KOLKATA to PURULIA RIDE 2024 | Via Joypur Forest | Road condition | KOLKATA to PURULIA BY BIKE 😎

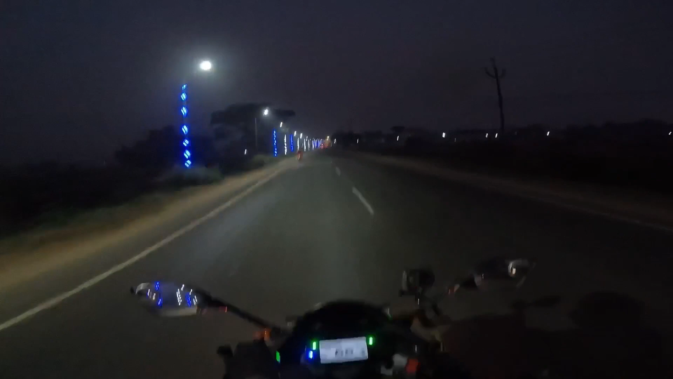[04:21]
গাইজ, এখন সময় হয়েছে 6:25, আর আমরা কিন্তু ক্রস করছি এখন জয়পুর ফরেস্ট।
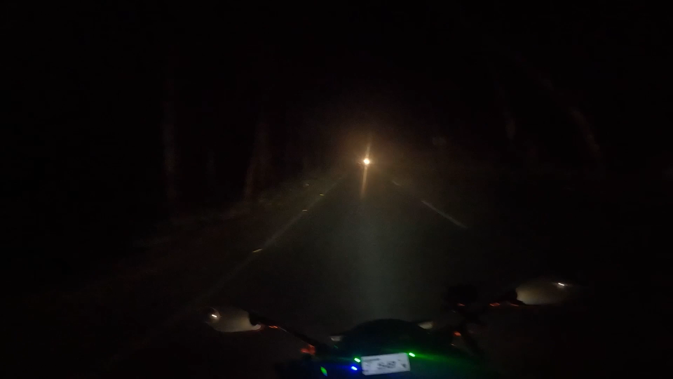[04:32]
পুরোটা ফরেস্ট এরিয়া, বাট রাতের অন্ধকারে তো কিছুই দেখার উপায় নেই, বাট এইরকম অন্ধকারের মধ্যে জঙ্গলে রাইড করলে কিন্তু বেশ ভালো লাগছে। তার মেইন কারণ হচ্ছে রাস্তাটা ভালো আছে।
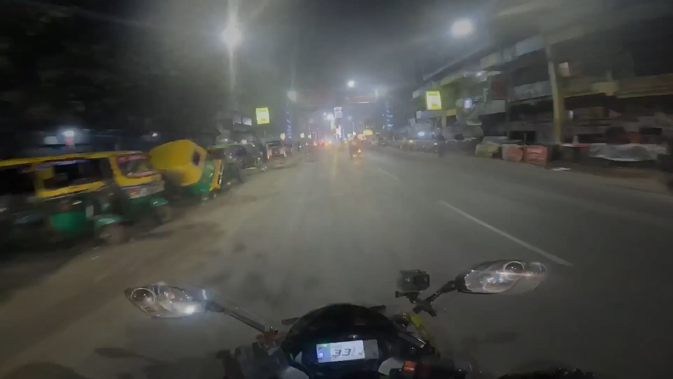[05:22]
আমরা কিন্তু এখন এসে পৌঁছে গেছি আরামবাগে।
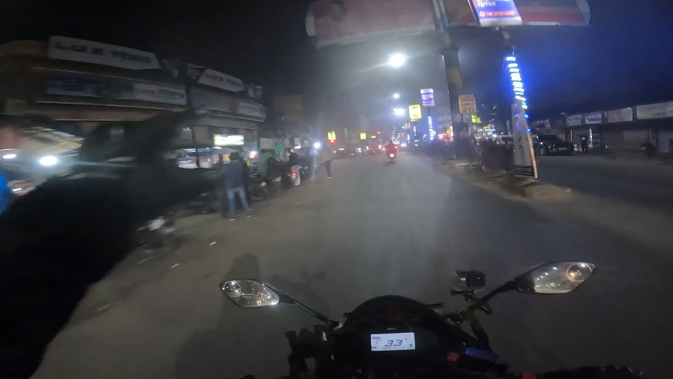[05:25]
এইটা হচ্ছে পুরো আরামবাগ সিটিটা, আর বাঁদিকে চলে যাচ্ছে আরামবাগ স্টেশন। বাট আমাদের কিন্তু যেতে হবে একদম স্ট্রেট।
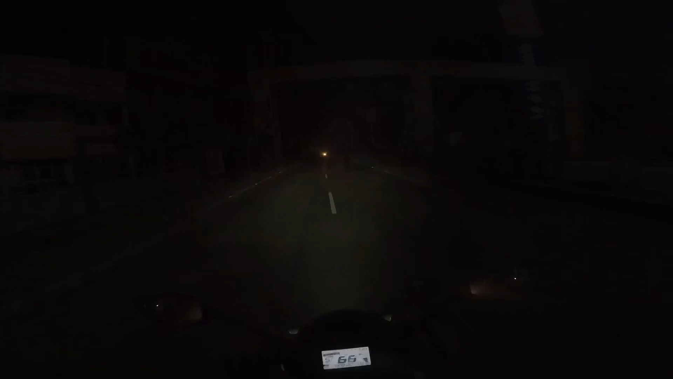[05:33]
গাইজ এখন সময় হয়েছে রাত্রি 10:52, আর এসে গেছি আমরা সবাই সেফলি বালি ব্রিজে।
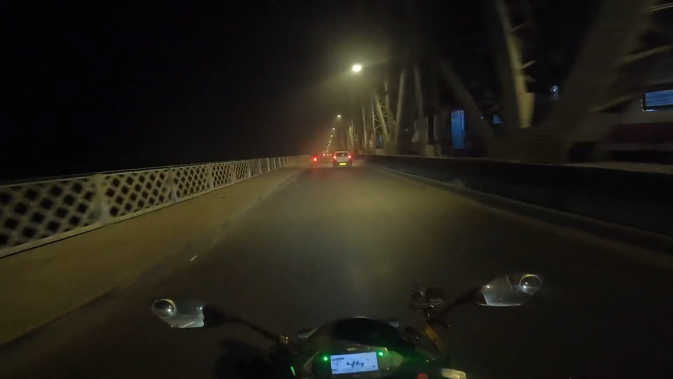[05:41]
ডান দিক দিয়ে দেখো ট্রেনও যাচ্ছে, আর রাস্তা দিয়ে যাচ্ছি আমরা বাইক নিয়ে। গাইজ আমরা এখন এসে গেছি কিন্তু আগরপাড়ায়।
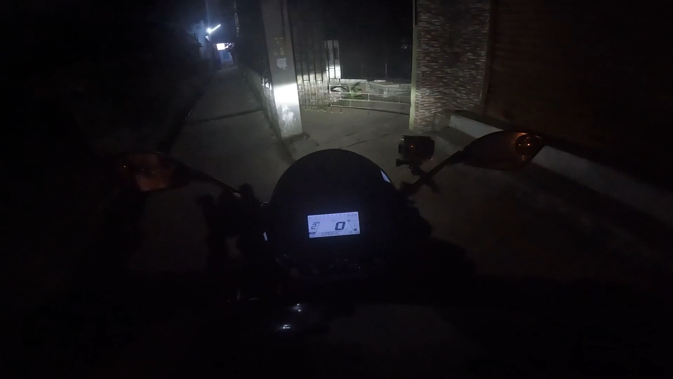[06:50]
সো গাইস এখন ঘড়িতে সময় হচ্ছে 11:49, আর টোটাল কিলোমিটার হলো 29,358।
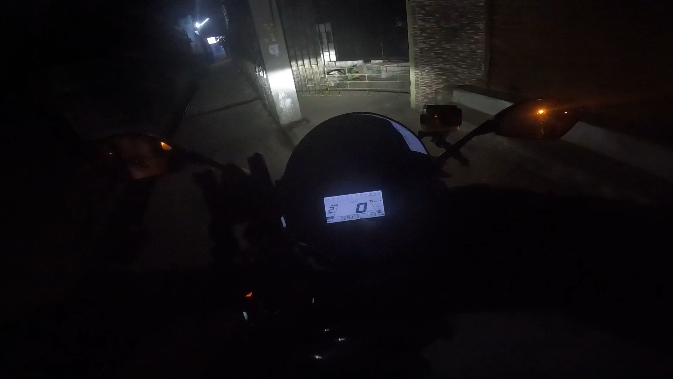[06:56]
এসে গেছে এখন ফ্ল্যাটের সামনে। এখন জাস্ট গাড়িটা গ্যারেজে ঢোকাবো, ওপরে যাবো,
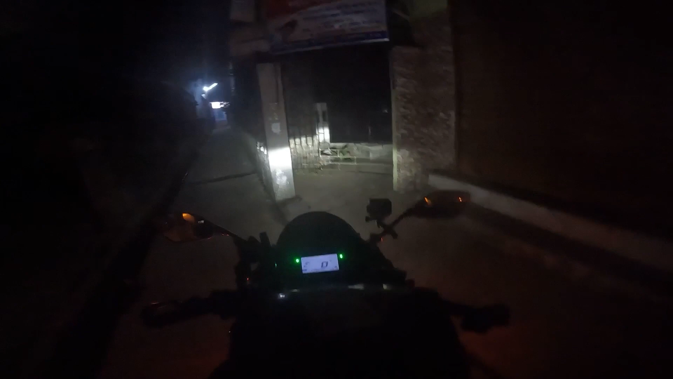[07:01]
ফ্রেশান হবো, খাওয়া দাওয়া করবো, তারপরে সোজা ঘুম। তো চলো আজকের এই ব্লগটা এন্ড করছি এখানেই। তোমাদের এই পুরুলিয়া সিরিজ কেমন লাগলো কমেন্ট করে কিন্তু অবশ্যই জানিও।